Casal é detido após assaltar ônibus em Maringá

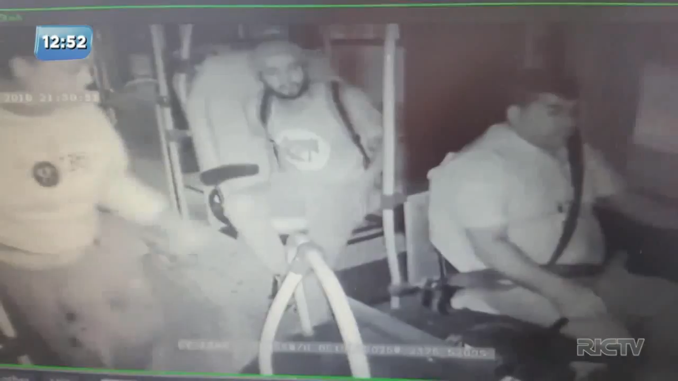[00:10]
A mulher que está aqui à esquerda e o sujeito ali, ó. Ele vai pegar no bolso uma faca para assaltar o motorista. E ele rendeu o motorista para levar dinheiro. Quer ver o momento?
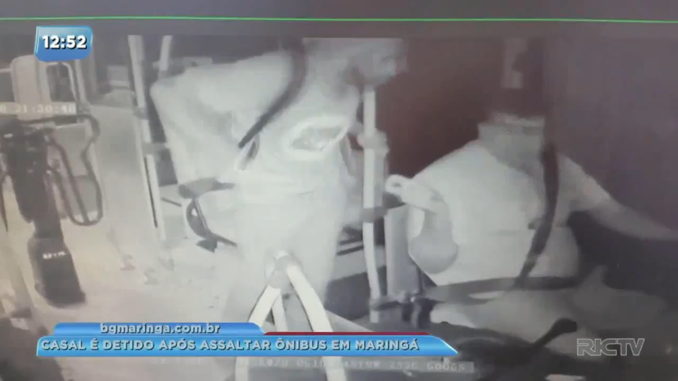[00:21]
Olha lá, olha lá. Colocou a faca no pescoço do motorista.
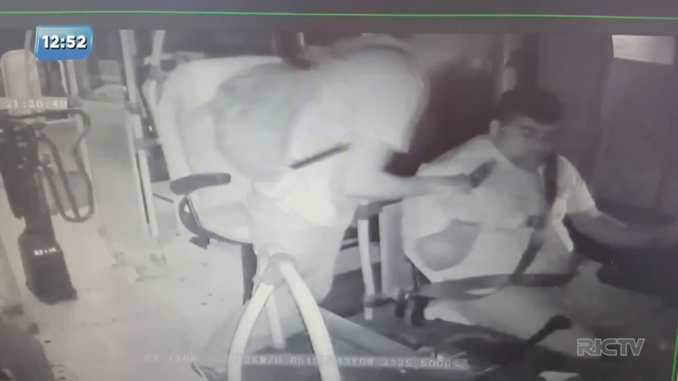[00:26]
A ponta da faca no pescoço do motorista. O motorista, com medo, achou que era uma brincadeira, colocou a mão na faca lá, tá vendo? Ele achou que era uma brincadeira. Não, não era brincadeira. E ali o ônibus rodando, tá vendo pela imagem ali da janela? Dá pra ver que o ônibus está em movimento. O motorista teve que soltar da mão do volante e dando toda a atenção ali pro bandido. Por sorte, o acidente não aconteceu e o assalto foi registrado.
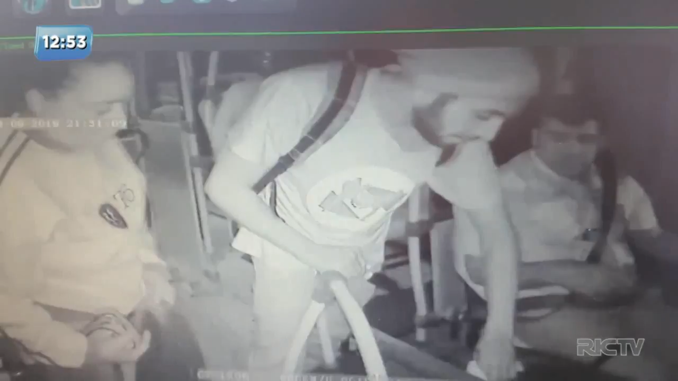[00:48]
Vem comigo, Maringá. Coloca a reportagem no Balanço Geral.
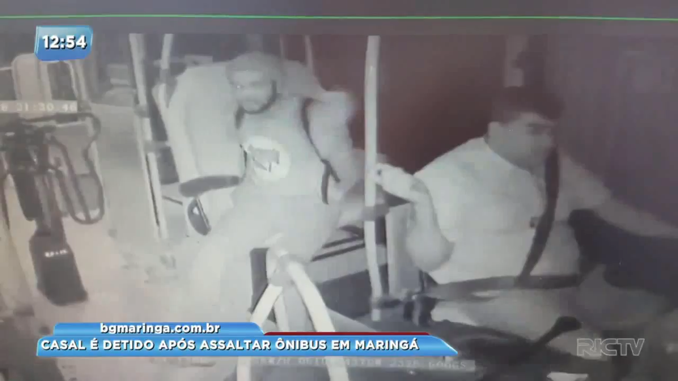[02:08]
Aí ele sacou uma nota de 10 reais pra dar na mão do motorista e sacou da faca, colocou no pescoço do motorista. O motorista chegou a pegar na faca ainda achando que era brincadeira.
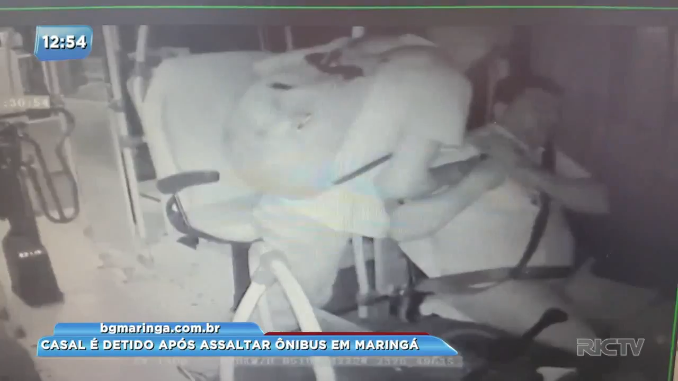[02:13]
E ainda a hora que ele catou o saquinho de moeda, o dinheiro ali do coitado do motorista, ele passou na mão da mulher e falou, vai, pai, abre a porta aí que nós precisa descer. Aí ela desceu na frente e ele desceu atrás.
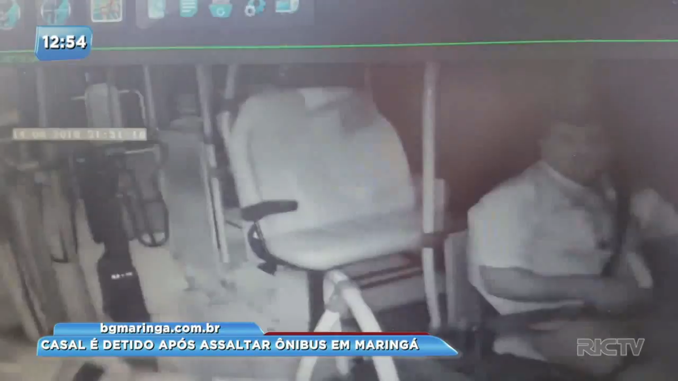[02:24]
O casal suspeito foi localizado na Avenida 19 de Dezembro.